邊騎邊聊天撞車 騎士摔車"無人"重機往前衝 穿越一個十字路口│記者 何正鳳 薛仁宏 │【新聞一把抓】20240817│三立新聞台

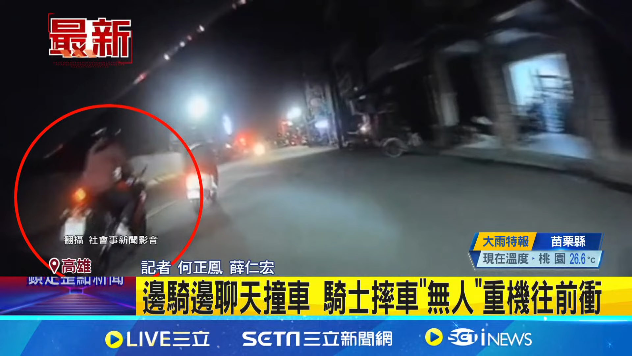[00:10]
没有注意到这个前方的路况，因此是不小心擦撞到这个前方的机车骑士，重心不稳，他自己呢是摔下车。不过他自己所骑乘重机哦，竟然也稳稳的往前骑，